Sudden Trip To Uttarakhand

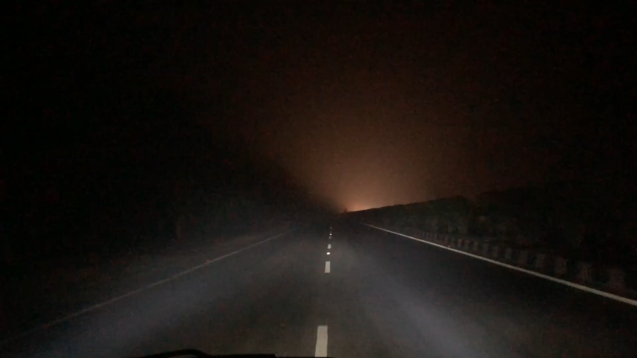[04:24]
क अधरी बाड़ा वे बूरा यह देखो धुन्द हो गई अब और बड़ी आपना चल लें लाइक लाइस टाइम दोले देखो कितने बाइस आ बिल्कुल जीरो वीरिसिमिये कुछ नहीं दिख रा यह देखो कुछ भी नहीं दिख रा कुछ भी नहीं आई साब
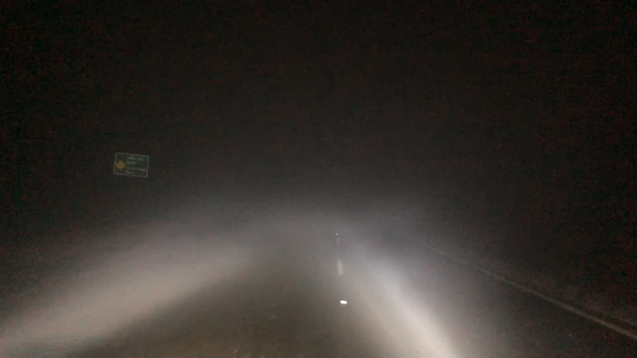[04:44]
बिल्कुल जीरो बिसे और वाइट लाइट करने बड़ा पंगा है वाइट लाइट वैसे नहीं काट पार थी को रहे को बड़ा गेरफुली चलाना पड़ रहा है वाई कुछ आगे आजाए कुछ अब तरक लेंगी तो जहां एक
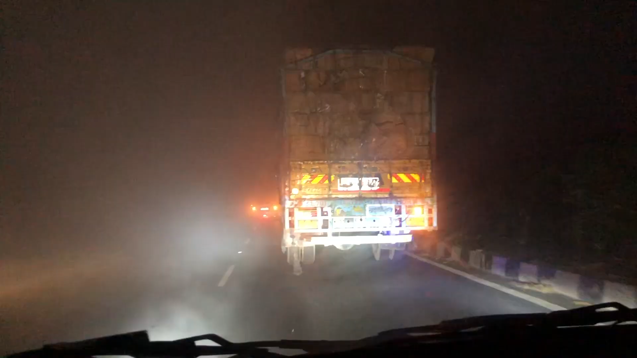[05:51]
तो आई है तो आगे निकलेंगे ज्यादा तेजी में वह आगे वाला ओर तेजी में निकला है अब इनके पीछी पीछी ओलेंगे अभी
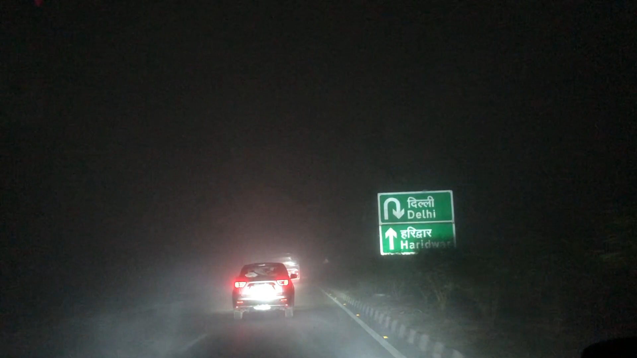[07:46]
दिख रहा है तो मुझे इस डर है कि निकलना गया तो इसलिए हमने जीपिस